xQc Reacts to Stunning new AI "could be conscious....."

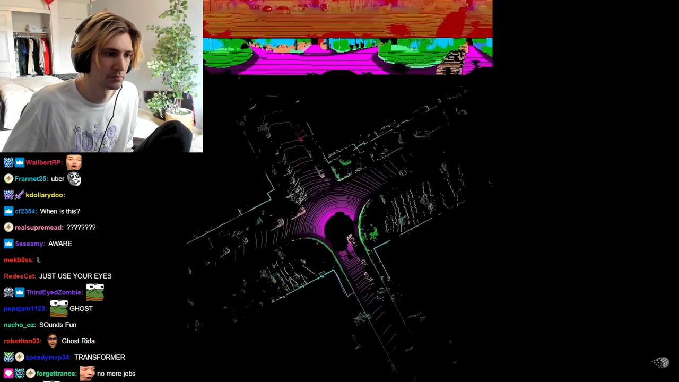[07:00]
LiDAR builds a reliable and accurate picture and some manufacturers say it's the safest approach. But camera footage is easier to analyze with AI for more human-like driving system.